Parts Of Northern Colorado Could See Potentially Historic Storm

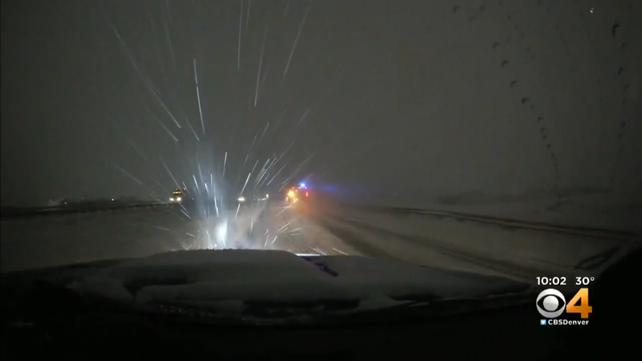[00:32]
WE DID SEE A HANDFUL OF VEHICLES THAT SLID OFF THE HIGHWAY. THOSE PLOWS DOING THE BEST THEY CAN TO KEEP UP WITH THE SNOW FALL. SIMPLY, IT'S JUST FALLING TOO FAST TO KEEP THE ROAD CLEAN.